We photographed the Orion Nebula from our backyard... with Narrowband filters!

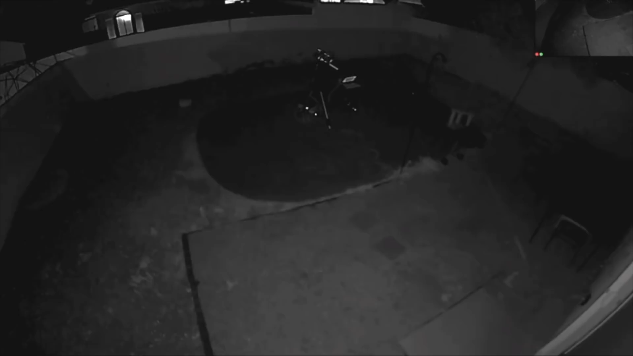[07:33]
And it has a really really good view of our backyard. Yeah. So, here you can see the telescope with a bunch of... Look at all these mosquitoes. I don't know what that is. It's kind of spooky. We'll go outside and check every hour for any cable snag and... I have a timer on my watch. Yeah. But right now we'll get some food and I cannot wait to process those results. Ooh. It's going to be fantastic.